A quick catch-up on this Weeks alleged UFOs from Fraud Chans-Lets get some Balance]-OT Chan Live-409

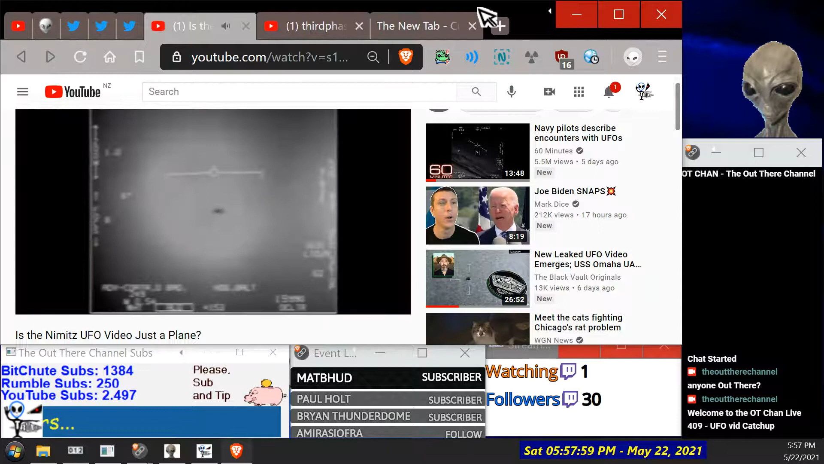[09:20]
This video is not of that incident. It was shot shortly later by a different pilot in the same group. But what does it show? To understand the footage, you've got to know that there's actually two cameras being used,
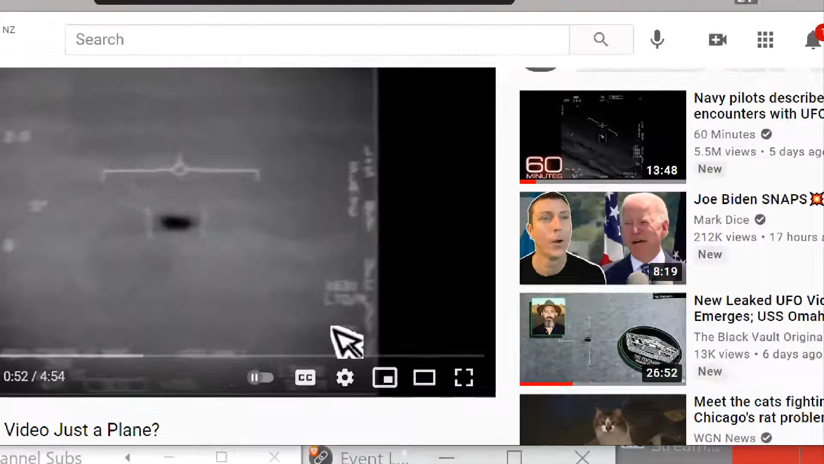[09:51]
18 seconds in, they switch to the TV camera, which is just visible light. We can just see a blurry shape in the distance. Okay, so that's meant to be our high-quality Navy camera pod cams on fighter pilots. Right, spud cam. And of course these Navy guys don't even realize what Mick West has just said there, that there's two cameras and they're flicking, the pilot flicking between the two modes to try and identify it from the heat signature and the normal camera.
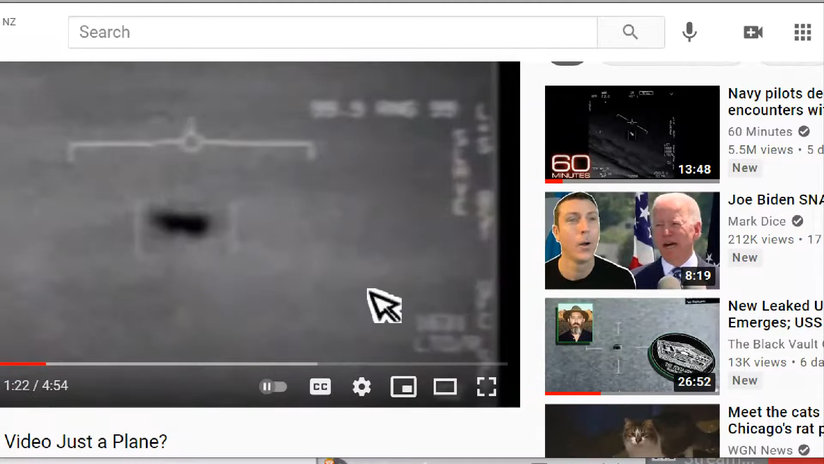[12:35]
I thought that'd just be distortion myself.
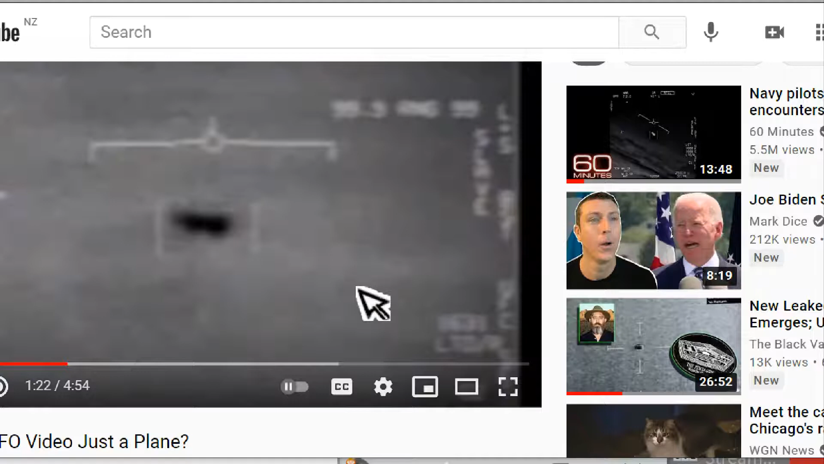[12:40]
Because it's so crappy. You know, if you look at the rest of the footage here. But who knows? Could that be a plain tail?
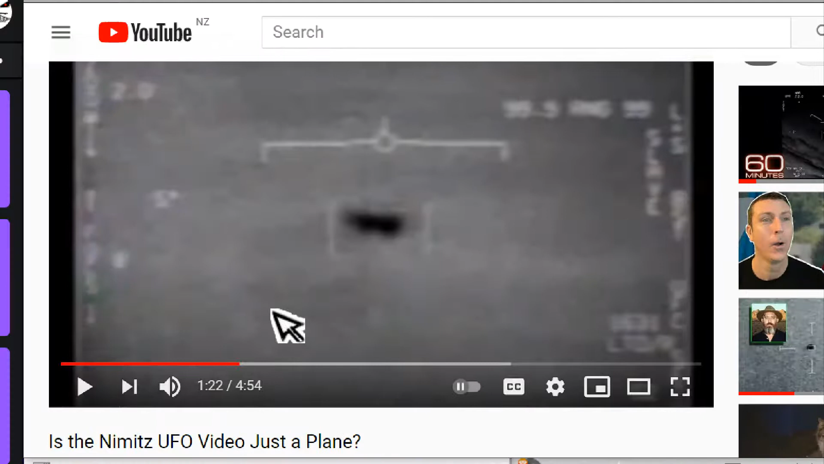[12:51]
He said it's on the left. Is it a plane turning?
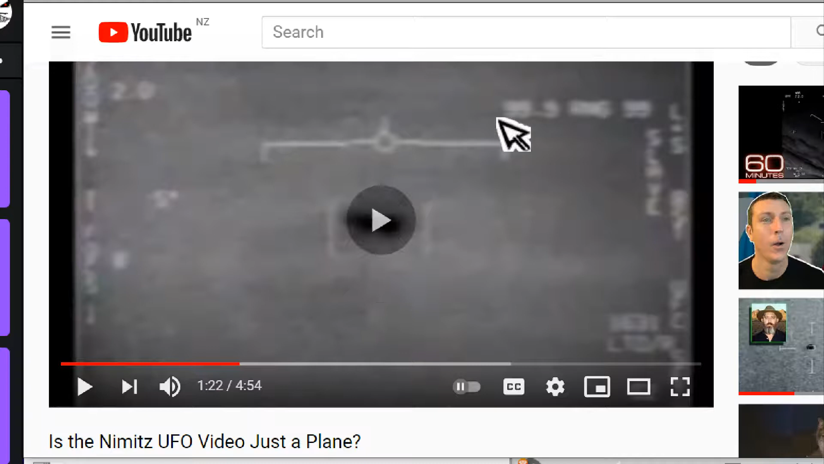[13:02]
I think it's a distant plane, flying at a bit of an angle to the jet and slightly above it. We know the camera's angled up at around 5 degrees at the start. But how can a plane look like a black blob?
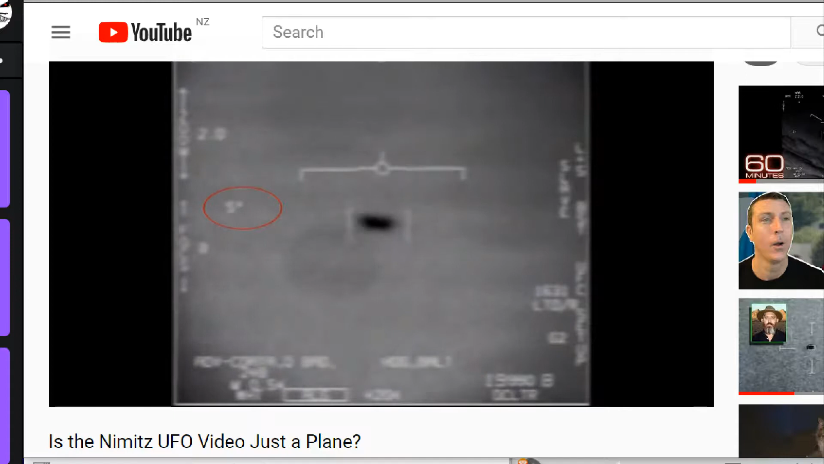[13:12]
Well, we know planes can look very dark when backlit.
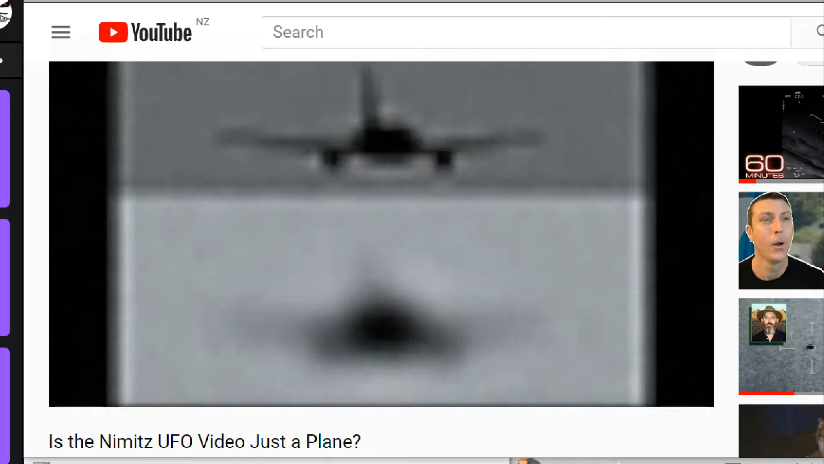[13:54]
We can see that from this angle, it looks a bit like the UFO at the start of the TV segment.
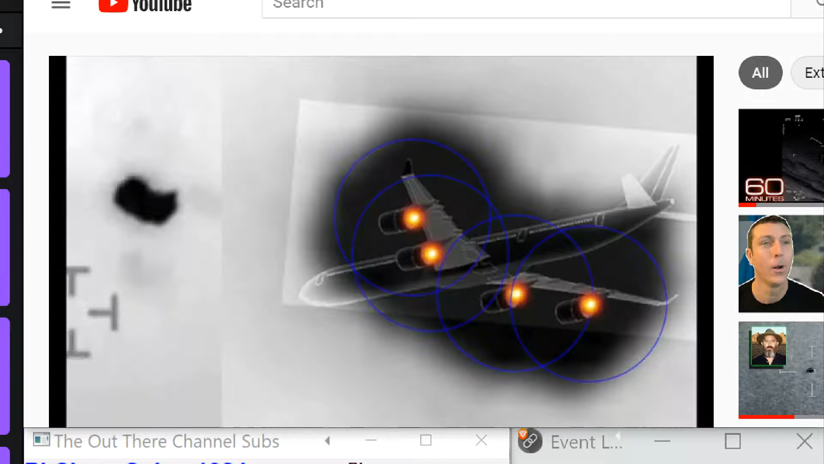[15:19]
At the start of the video, the Nimitz infrared glare doesn't have a good shape, as the plane is so far away.
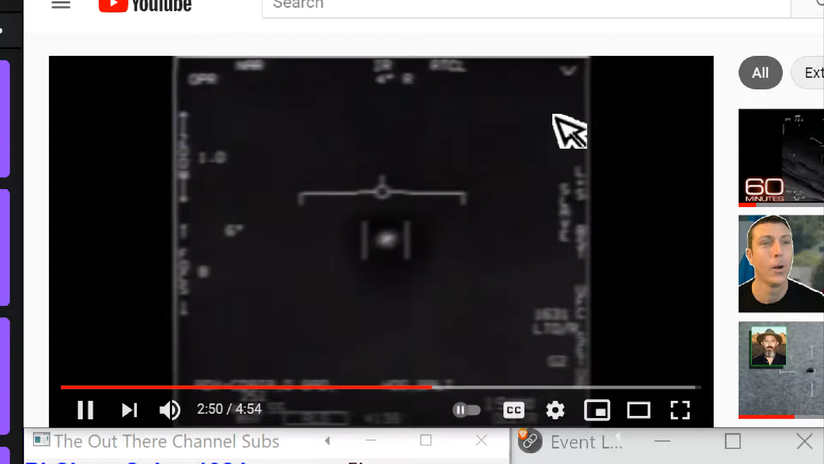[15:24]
Later we see more of a horizontal shape, similar to the black shape in the TV footage, but smaller. By the way, this case, the Chilean Navy UFO, is a great example of how experts get things wrong.
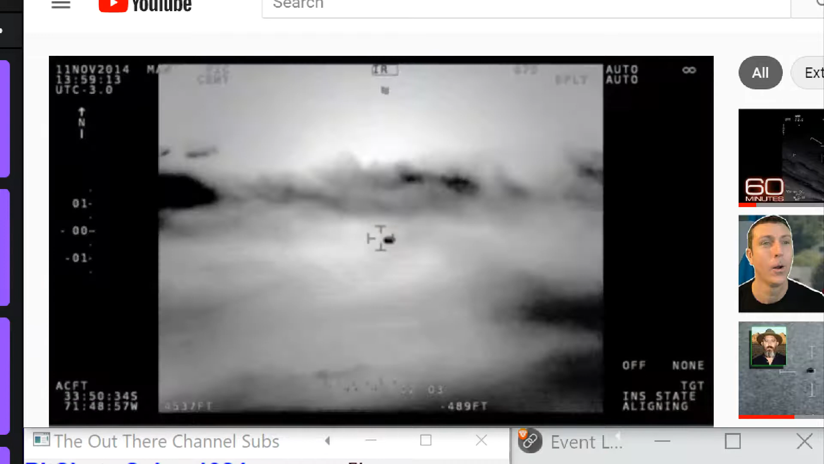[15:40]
The pilots thought they were looking at something small and close, but it was just a large passenger plane over 80 miles away. They then spent 2 years investigating it,
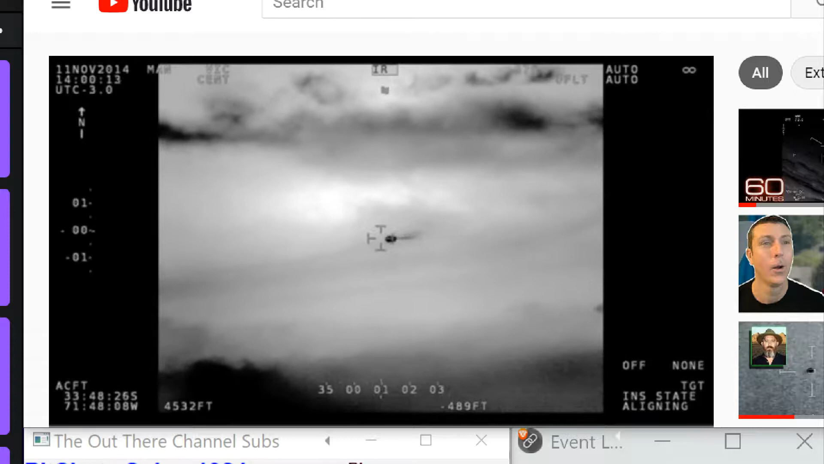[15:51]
and eventually declared it a genuine unidentified, only to have it identified a week later by people on the internet, including me.